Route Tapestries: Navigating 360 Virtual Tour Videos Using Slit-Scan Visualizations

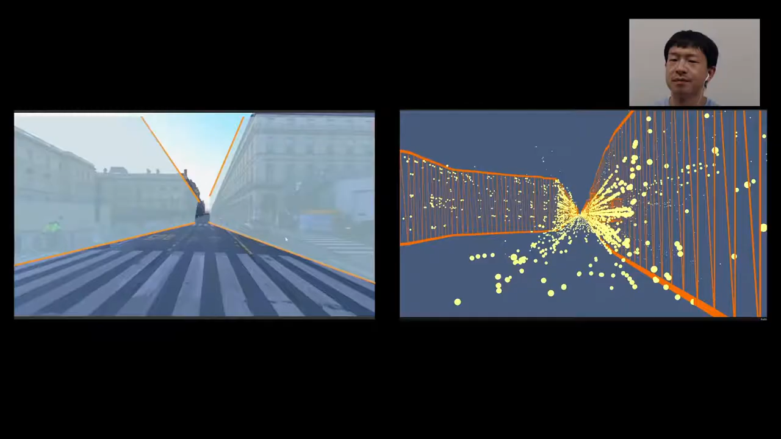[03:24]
We design a method for automatically generating root tapestries using the slit-scan imaging technique.
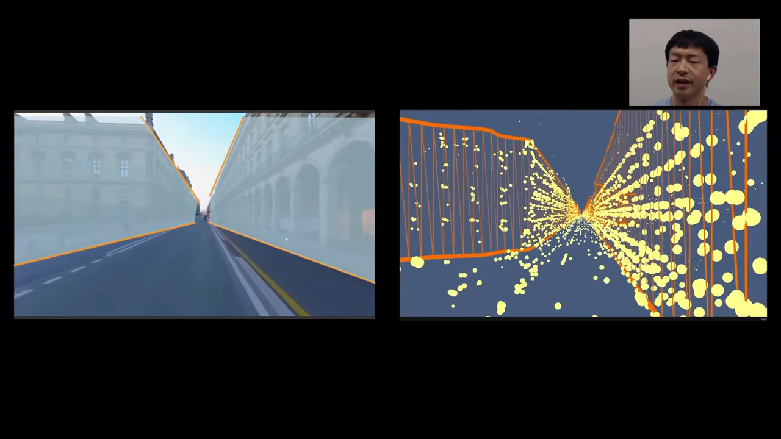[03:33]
More specifically, we estimate the camera path and the environment boundaries using simultaneous localization and mapping.
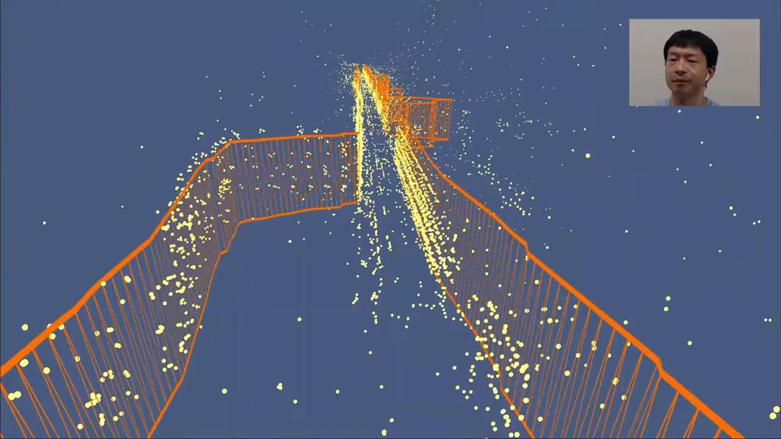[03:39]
We then join slices of pixels from each part of the boundaries together to form root tapestries.